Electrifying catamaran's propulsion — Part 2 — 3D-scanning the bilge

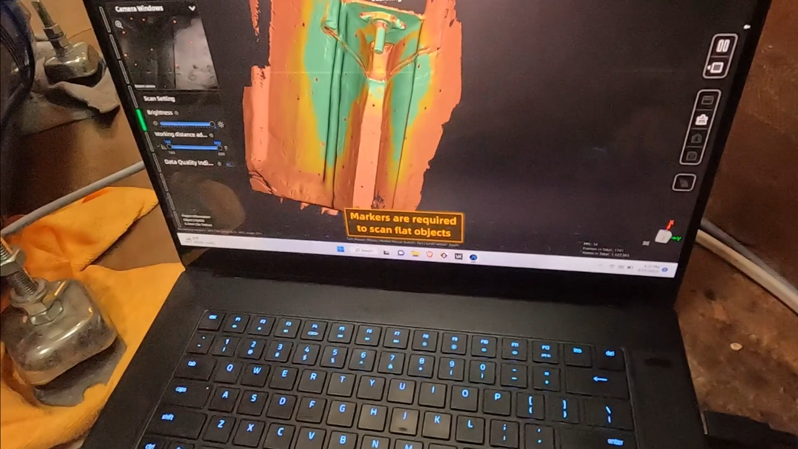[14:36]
which is not bad uh so shut the
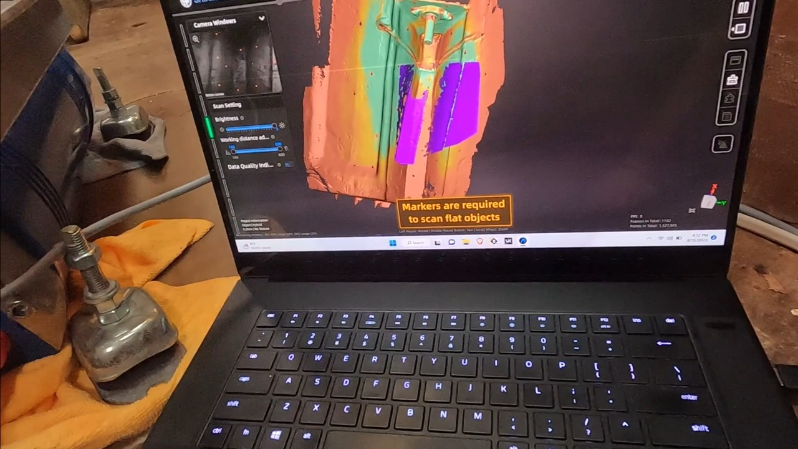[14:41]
up so the green areas they uh indicate that the
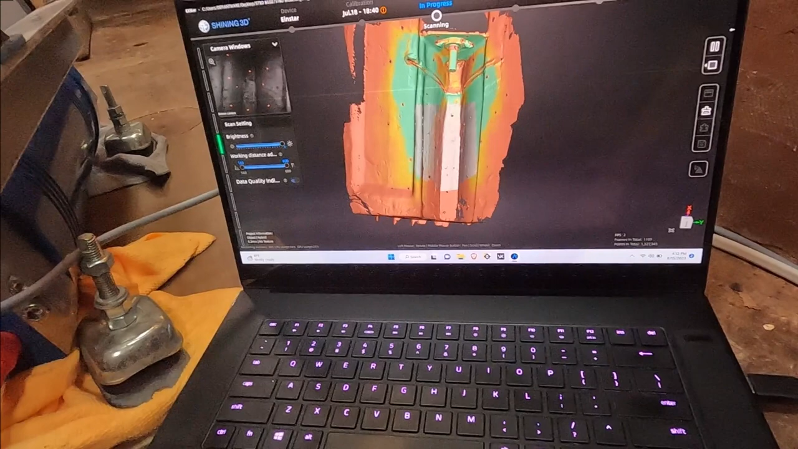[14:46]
scan has a lot of data points and uh it's gonna be
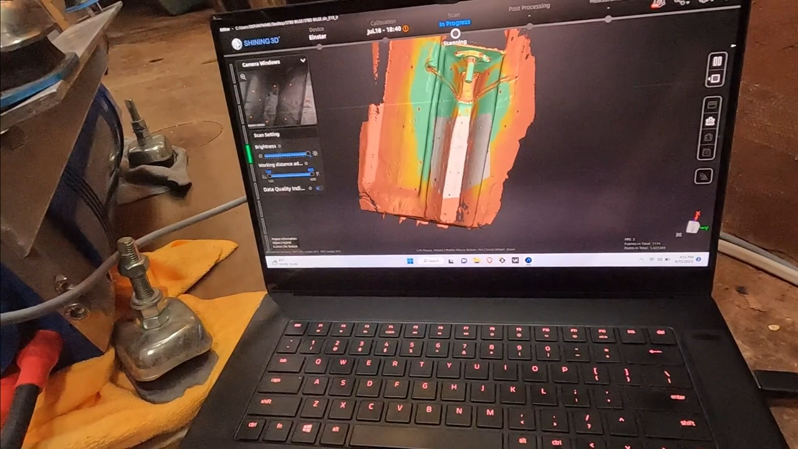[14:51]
very precise uh red areas uh means
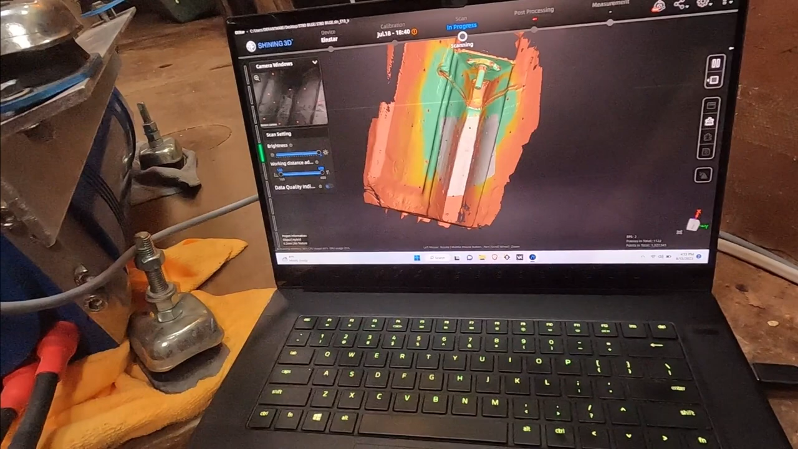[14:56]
very little data points very few so i need to go over those areas once
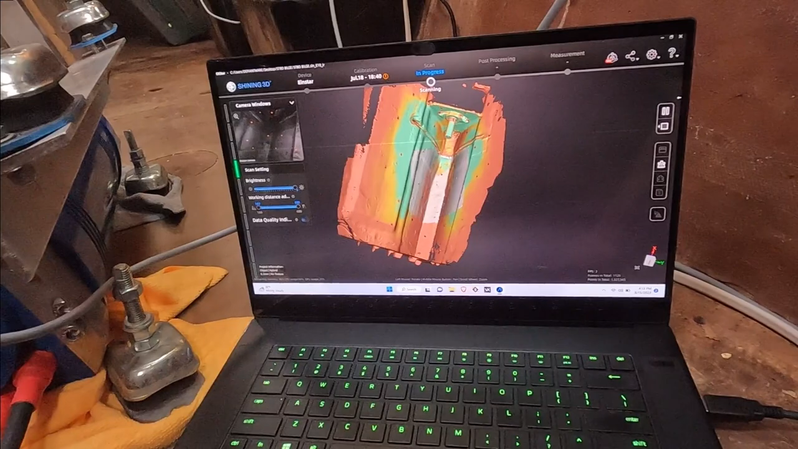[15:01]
again so that it's more precise and uh that's what it looks like and uh later i'll make a model out of this
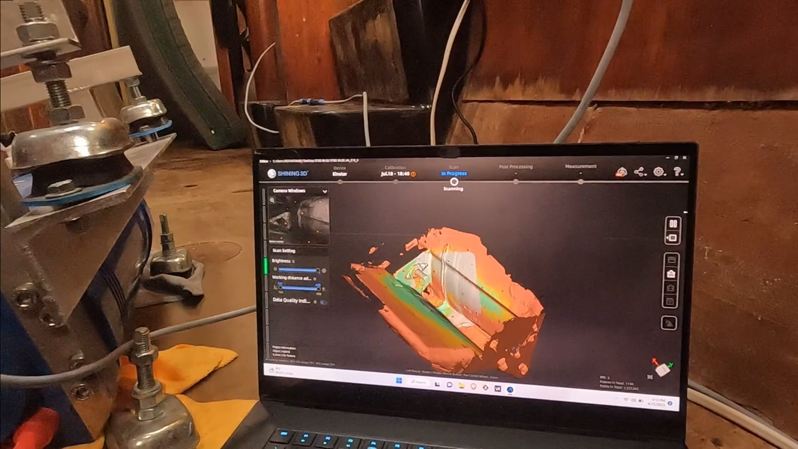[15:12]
and uh we'll be uh
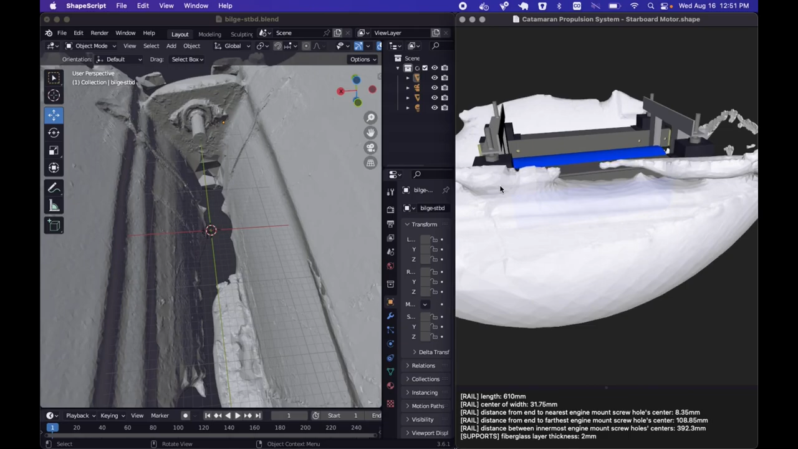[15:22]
scan and the good news is that the motor it fits into the bilge
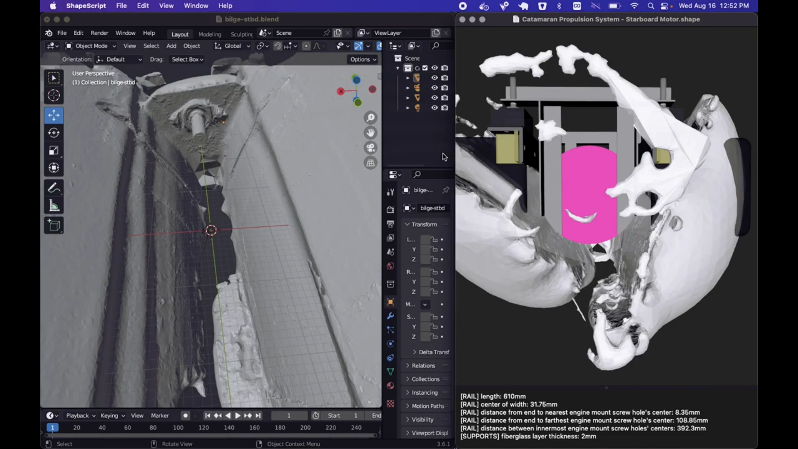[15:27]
and uh that means my calculations
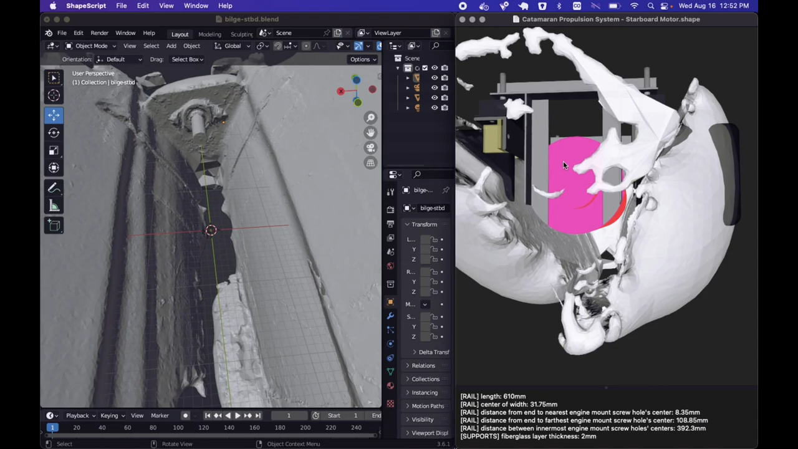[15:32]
and measurements they were correct and uh that
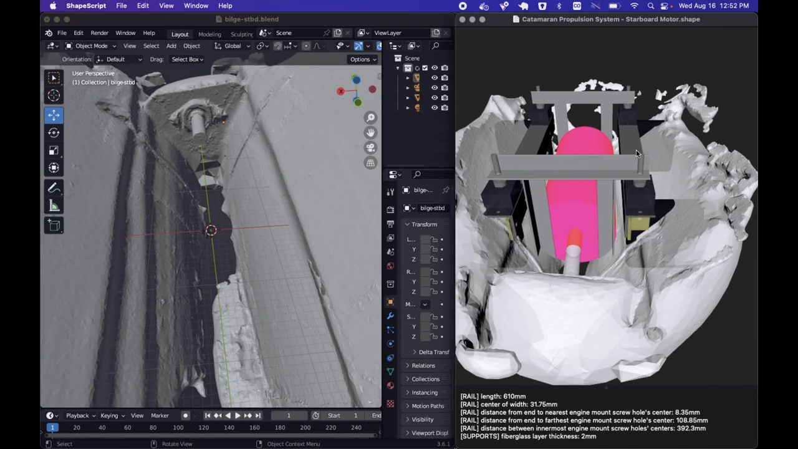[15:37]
is amazing news uh one little
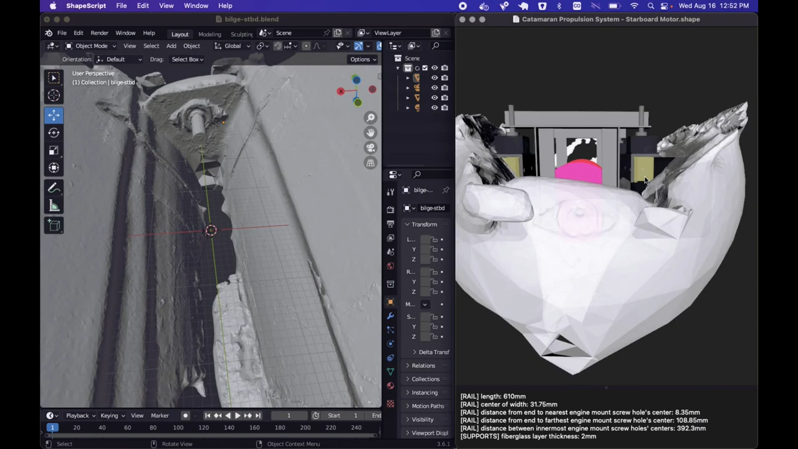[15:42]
problem is that uh the bilge is too narrow on this side uh and that's okay um not a huge deal so either i'm gonna just make this rail a little shorter uh or i'll just uh do some magic with the the brackets here
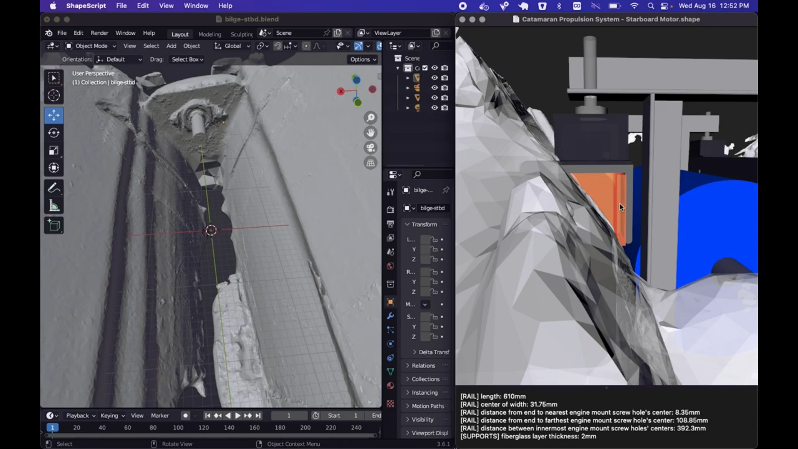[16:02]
because uh the two brackets that attached to this support uh they just you know they're not really
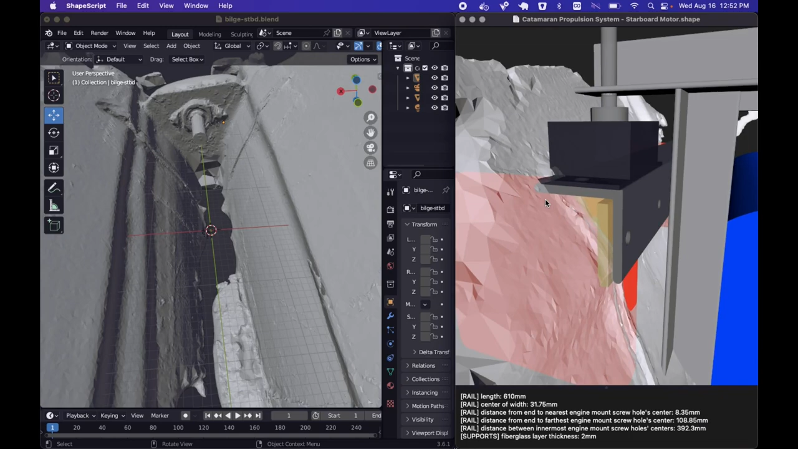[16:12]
gonna fit uh everywhere else it fits so there's plenty of room
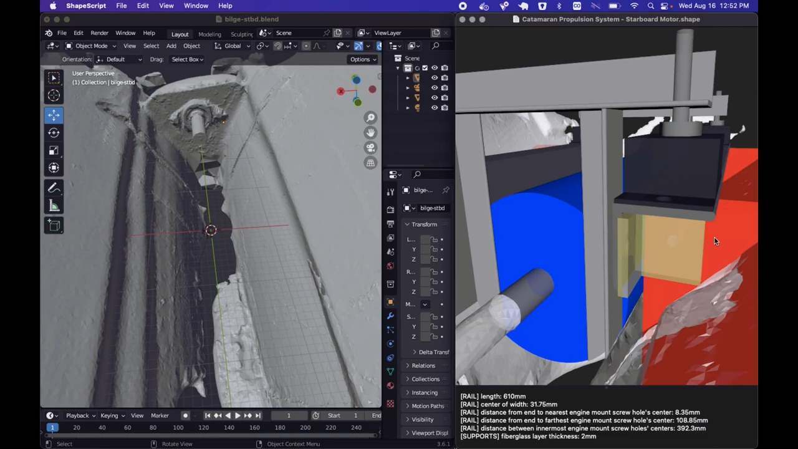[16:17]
here uh and of course uh much more room
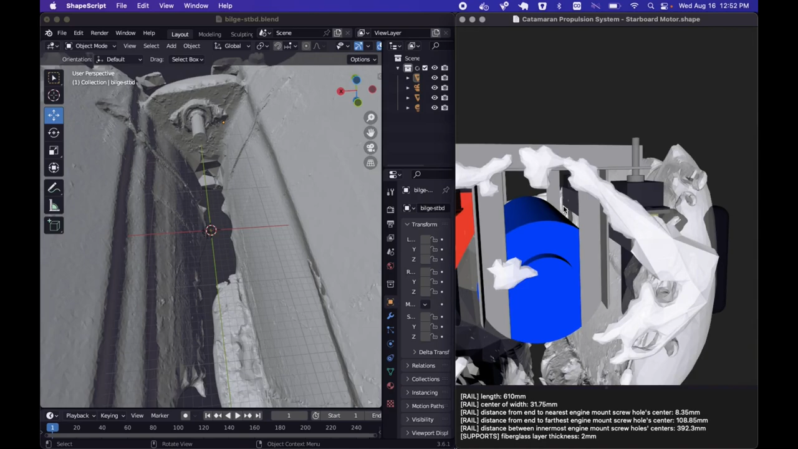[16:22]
uh where the wires are um anyway
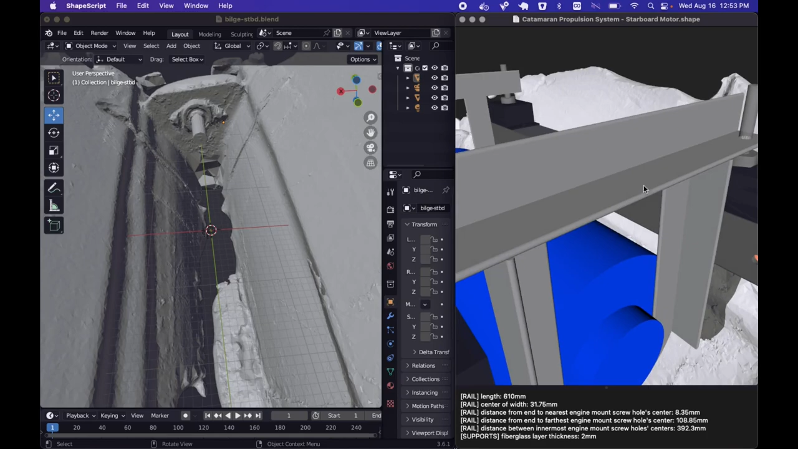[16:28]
so i'm gonna make another scan because this is a just a pretty bad locality scan that i uh kind of did just to make sure that uh everything's gonna fit and once the once this
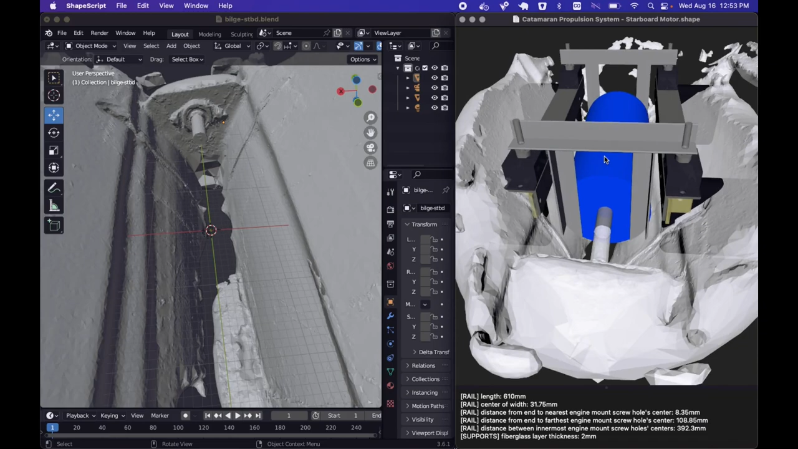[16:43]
scan is in place i'll uh i'll know exactly what the 3d print so this red highlighted area that's what's gonna be printed the rest of it is gonna be discarded of course and then uh these things will be glued